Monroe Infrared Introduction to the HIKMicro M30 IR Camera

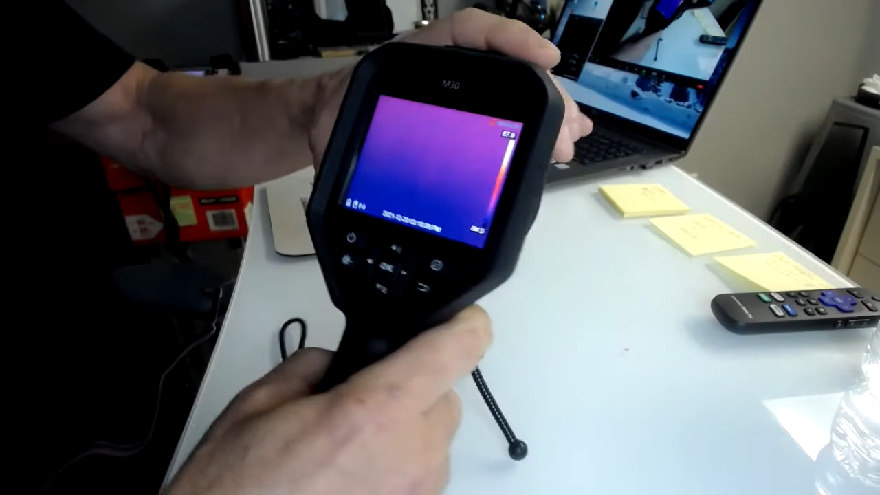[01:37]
and you'll see it get clearer again. I'm going to move this a little bit closer so you can see my menus and buttons.
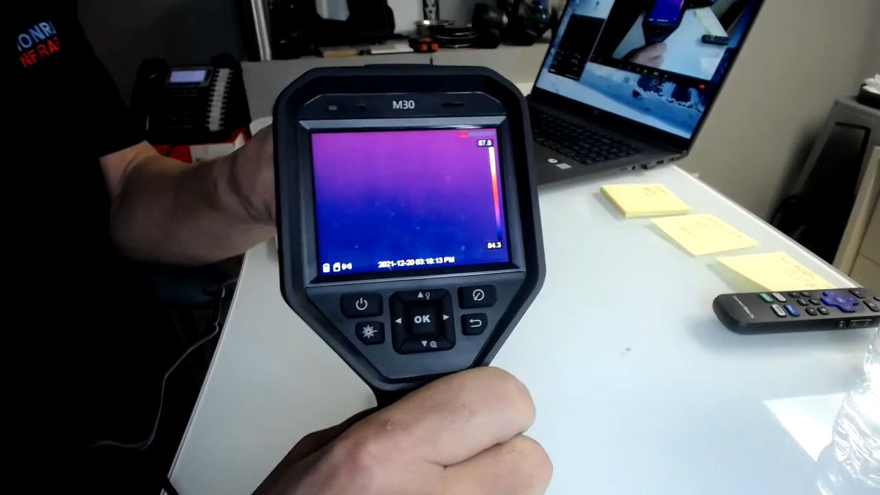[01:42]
You have the upper left corner power button. Press once to begin to turn the camera on. You hold it down until the screen lights up, and when you're done and want to shut it off, you hold that down until the camera powers down. Below that is our laser pointer. Press that once to be and you will see the laser pointer show up on your target. You will also see the laser pointer in the screen.
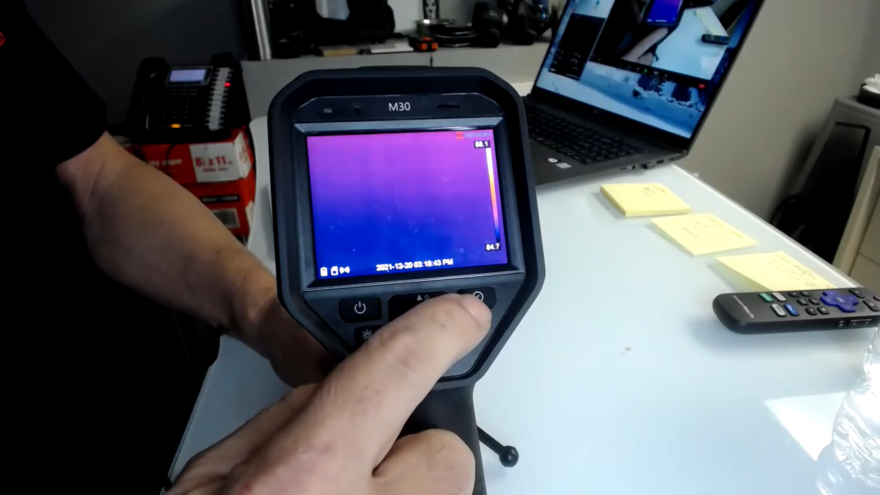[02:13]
In the upper right corner, this is your non-uniformity correction button. If you press that once down and let go, you hear it click. That's going to perform the non-uniformity correction. This is our back button. When we get into our menus and we're navigating menus and we want to go back one menu, we hit that button one time. If you hit it multiple times, it will continue to back out to a live camera view. This center button is actually a multi-function button.
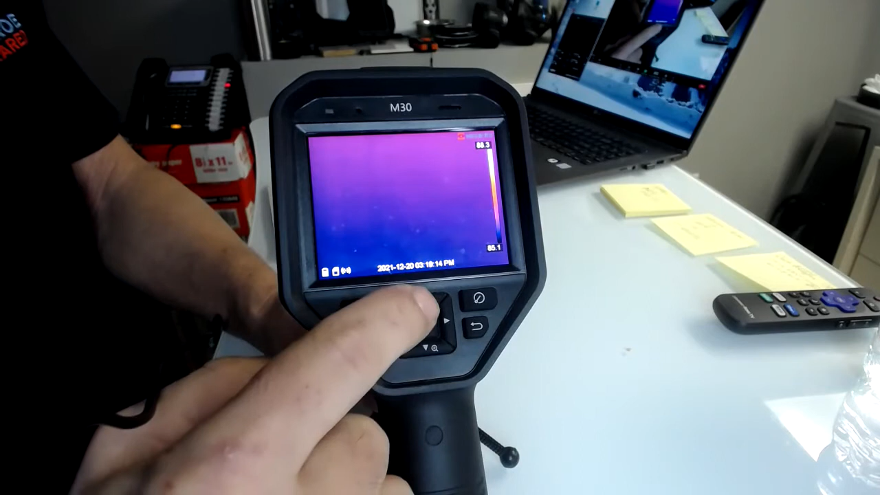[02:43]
You have up, down, left and right, and okay is your enter button. Or you can say okay, I'm done. You press that button.
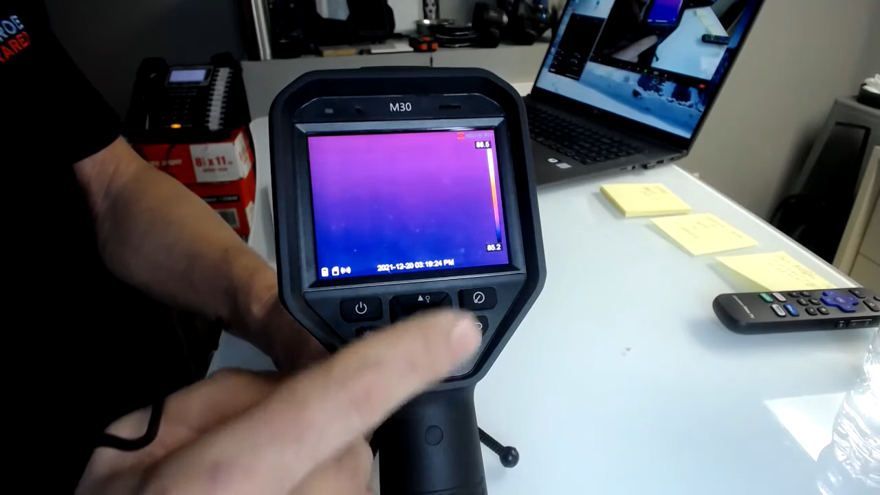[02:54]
Now that I'm not in any menus right now, the up button turns the camera lamp on. And if I didn't have the lens cap closed, you'd be able to see that. I'll pop it open here for a quick second.
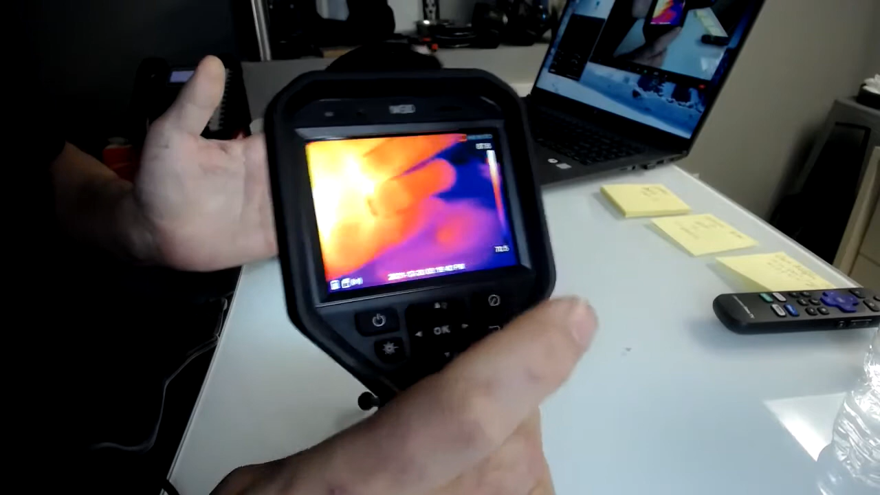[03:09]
And you can see the lens cap or the camera lamp is turned on. Okay.
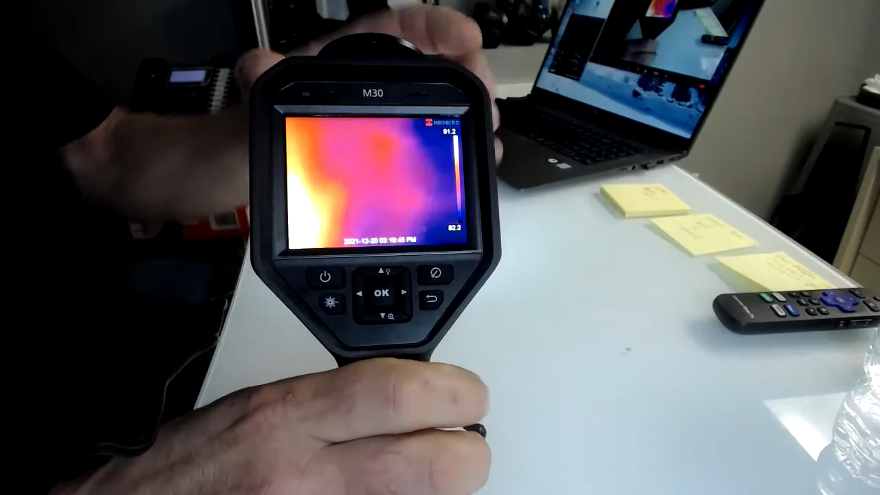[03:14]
And toggle it off. The down button does your digital zoom. And you can pick between 1x, 2x, 4x, and 8x.
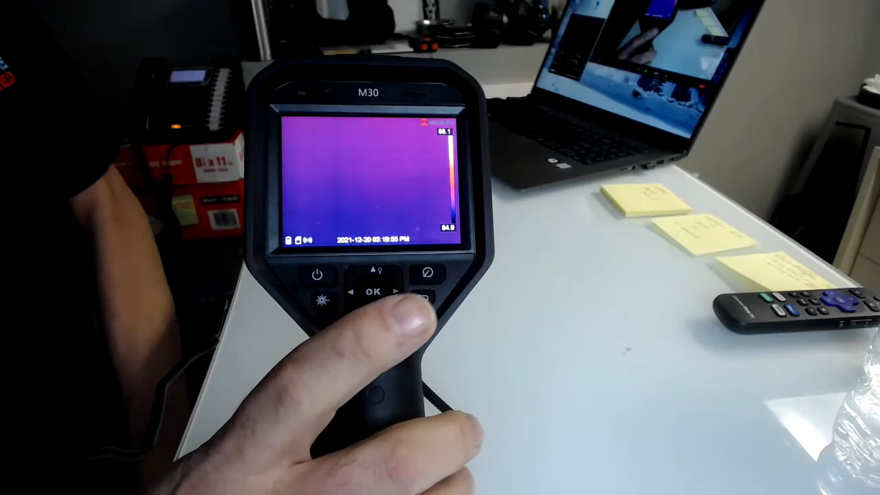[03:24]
It is a digital zoom, not an optical zoom. To bring up the menus, you hit the okay button, which is the enter button.
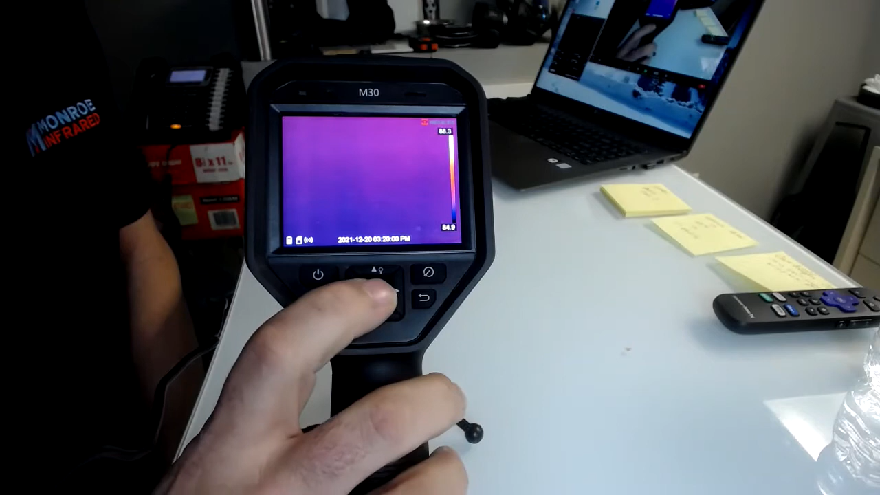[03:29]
It brings up your menus. You have your settings menus, your files, your, well, I'll show you.
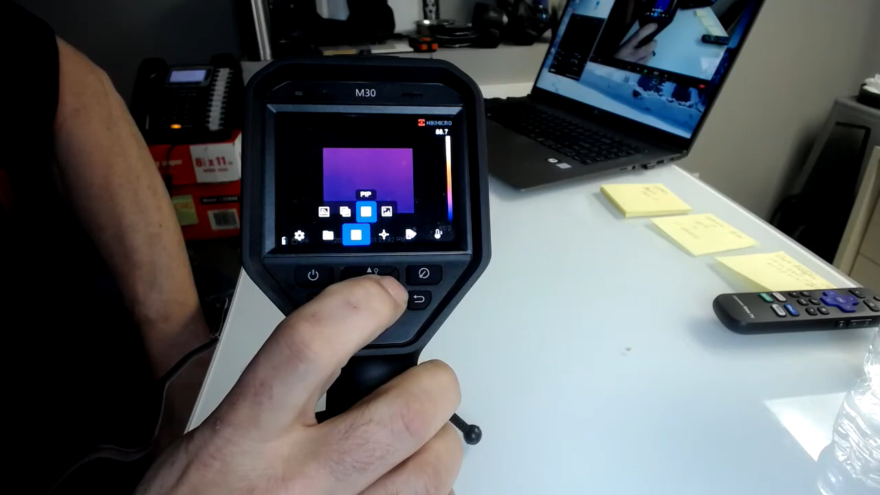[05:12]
Your picture in a picture, which gives you the infrared inset with the outer perimeter of visual. And then you have your optical or just a visual camera feed. So we'll leave this for now on thermal. Okay. We hit the return key. This next one is thermography. You can press the enter button and bring up multiple choices. No spot, which is clear. Then you got your auto hot, auto cold, thick center spot, a custom spot, a custom box, a custom line.
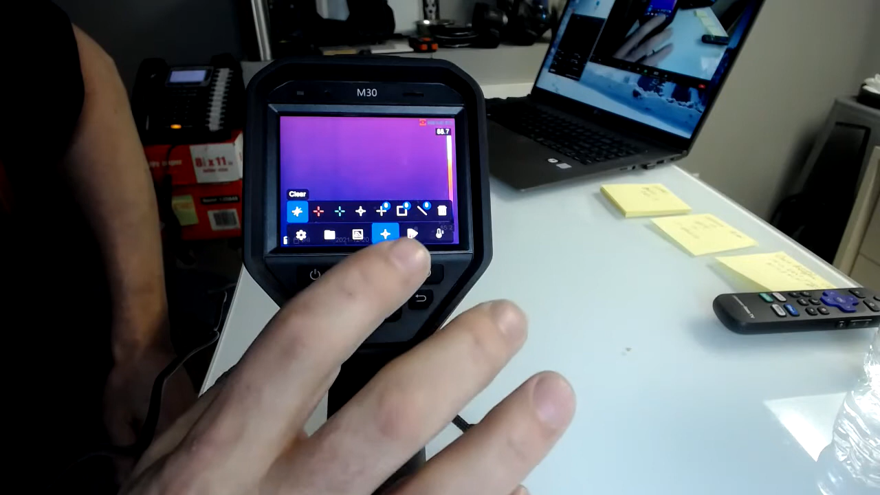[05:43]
You've got all kinds of temperature analysis capabilities. Okay. Your color palettes on off. You know, you can do your iron, your rainbow, rainbow high contrast. Black is cold and white's hot. White is cold and black's hot. Above alarms, below alarms, all different types of menus are all different types of color palettes. And then your temperature range.
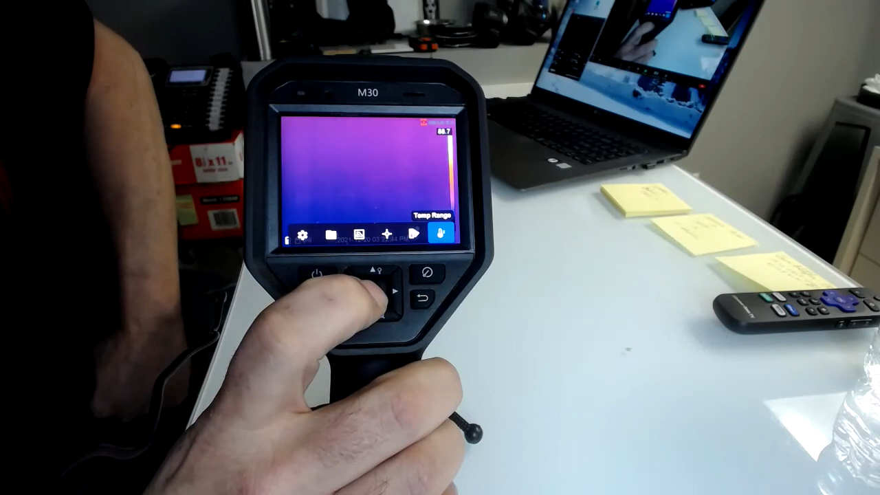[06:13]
Temperature range and auto, it will automatically set this level and span on the right side of your screen,
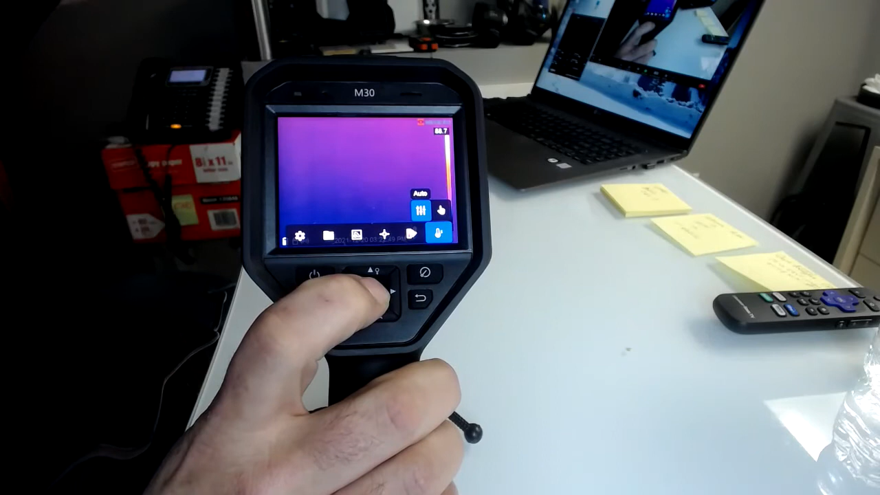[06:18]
the upper limit and lower limit, based on the energy it sees in the field of view.
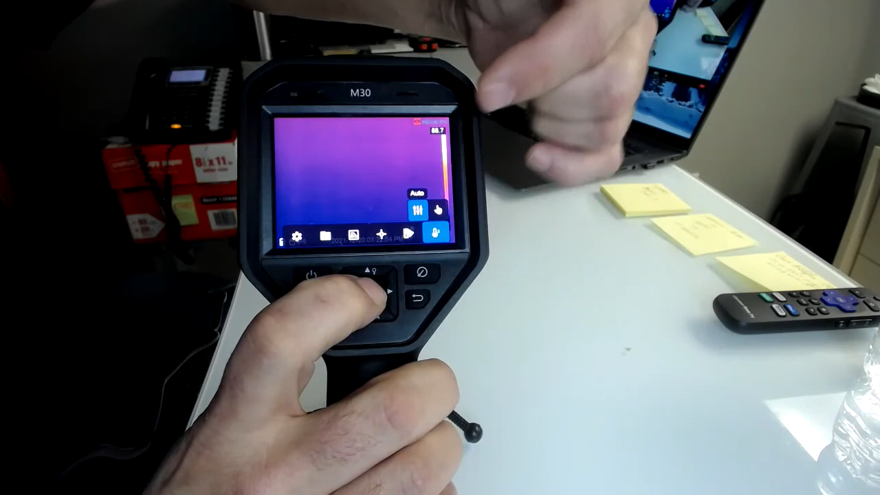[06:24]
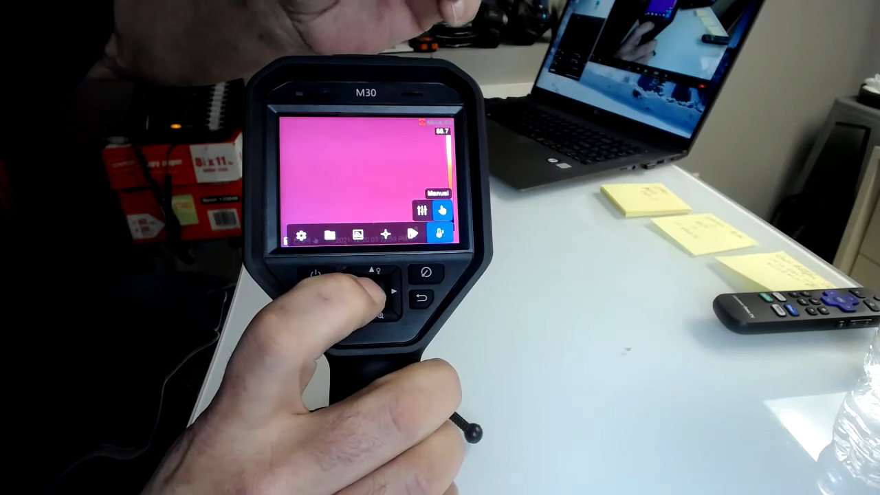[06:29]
Switching it to the manual adjustment and hit the enter button. Now you see this up and down.
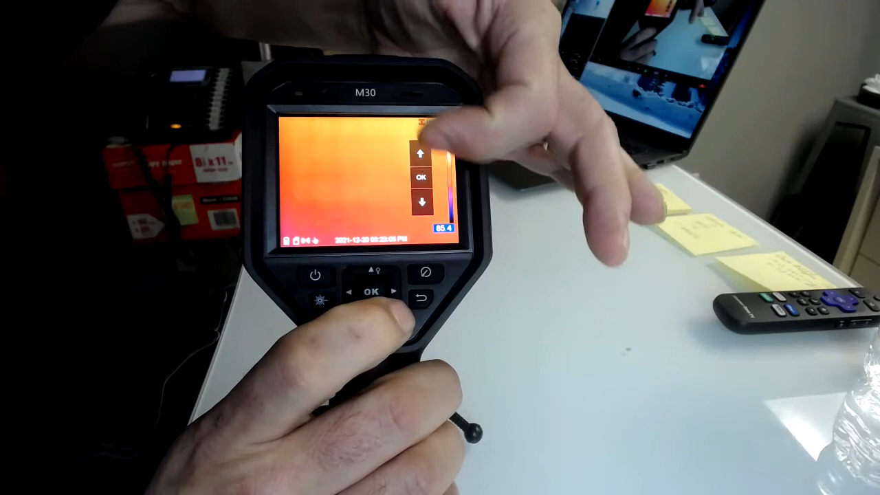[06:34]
Okay. With okay. And then you can switch it.
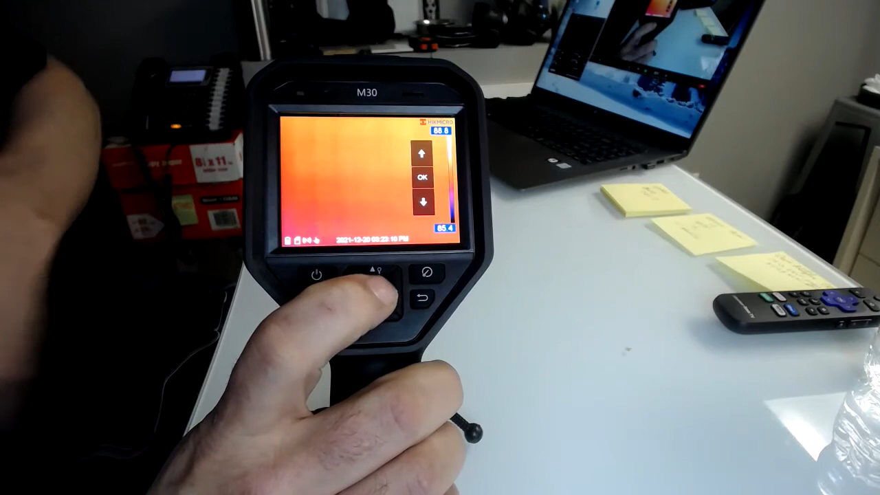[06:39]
If I hit the up button, they're both going up.